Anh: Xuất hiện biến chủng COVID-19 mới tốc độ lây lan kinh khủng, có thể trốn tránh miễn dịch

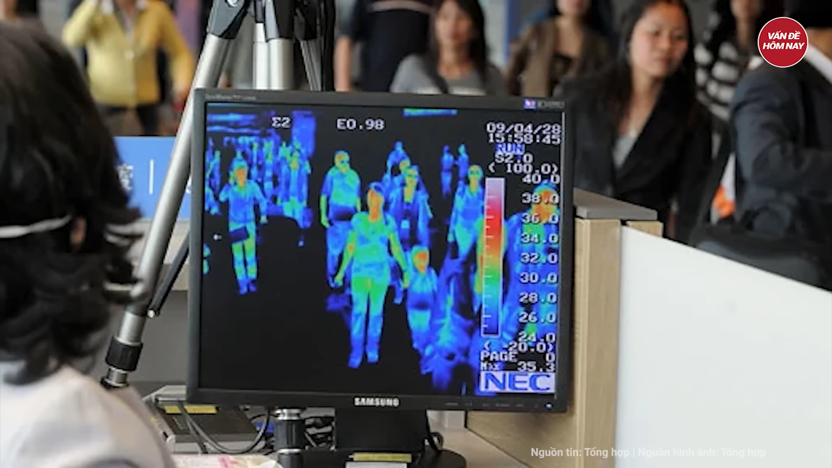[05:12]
bao gồm sân bay quốc tế chính của Jakarta, để sang lọc du khách nhằm phát hiện COVID-19.